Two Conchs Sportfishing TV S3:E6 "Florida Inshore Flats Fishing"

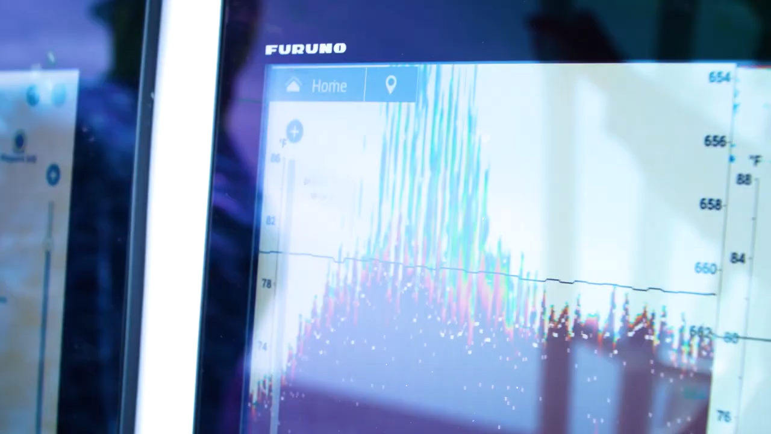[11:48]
Closed captioning is brought to you by Furuno Marine Electronics. You got that Furuno radar on.
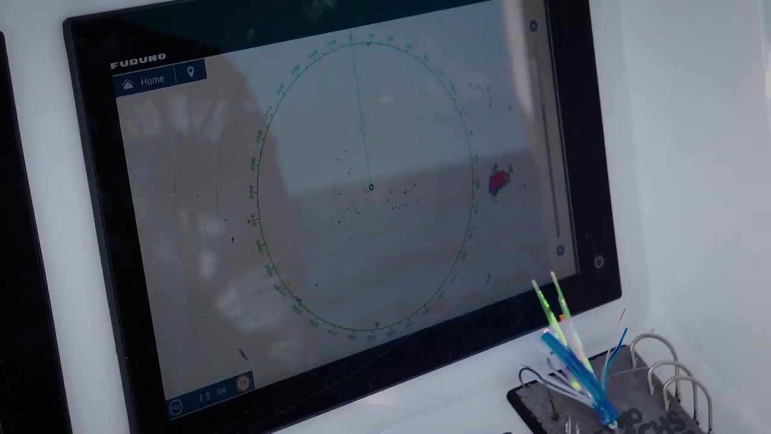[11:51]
I think they're marking birds already. This is what you're looking for right here.